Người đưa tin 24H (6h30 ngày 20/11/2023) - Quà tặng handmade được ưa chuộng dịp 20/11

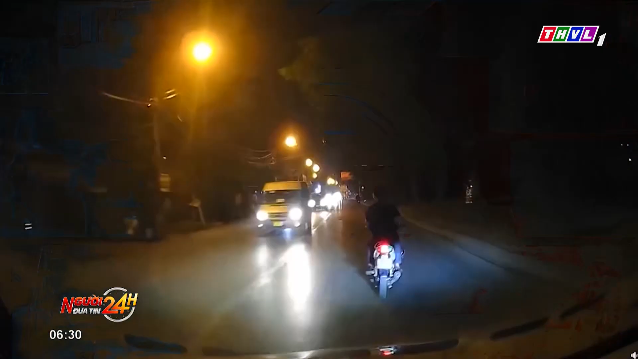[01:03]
Nhiều trường hợp người điều khiển xe máy lạng lách đánh võng trên đường trước đầu ô tô gây nguy hiểm cho các phương tiện tham gia giao thông là những tình huống mà chúng tôi chuyển đến quý vị và các bạn trong camera 24 giờ hôm nay.
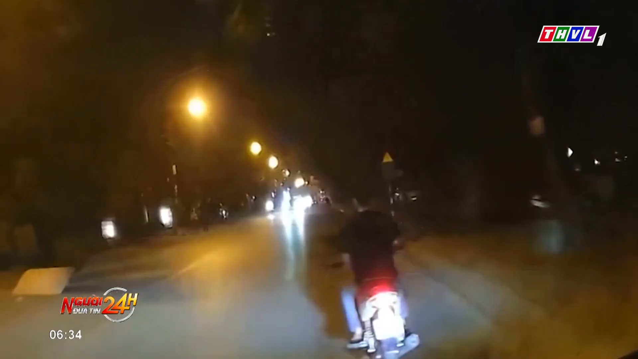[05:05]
bất ngờ vượt lên từ bên trái.
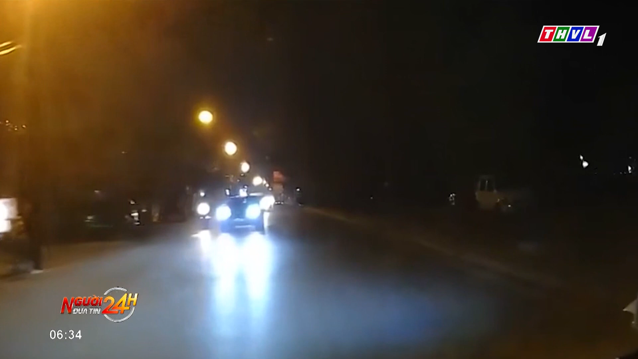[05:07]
Đáng nói, nam thanh niên này không đội mũ bảo hiểm. Hơn nữa, sau khi vượt mặt ô tô, người này liên tục lái xe lạng lách đánh võng và liên tục tạt đầu chặn đường ô tô, hết sức nguy hiểm.
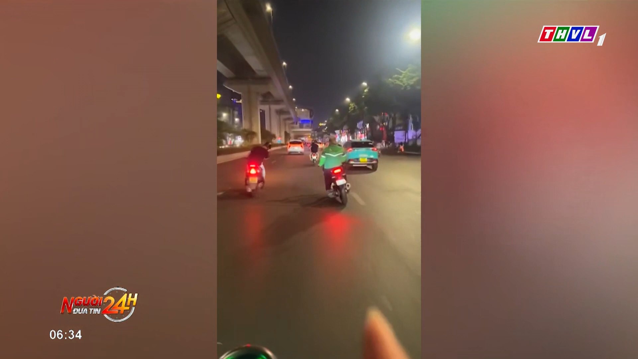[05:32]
Đáng sợ hơn, ít giây sau, một thanh niên khác đua theo cùng sau kè lạng lách, trong khi trên xe chở hàng công kênh. Điều này tiềm ẩn rất nhiều nguy hiểm.
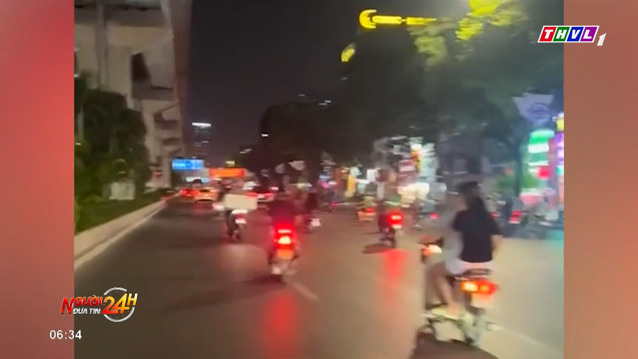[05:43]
Tương tự, cặp đôi nam nữ này cũng có thái độ coi thường pháp luật trong suốt đoạn đường. Cặp đôi này liên tục lạng lách rồi lượn trước đầu ô tô, quyết không cho lái xe ô tô đi lên.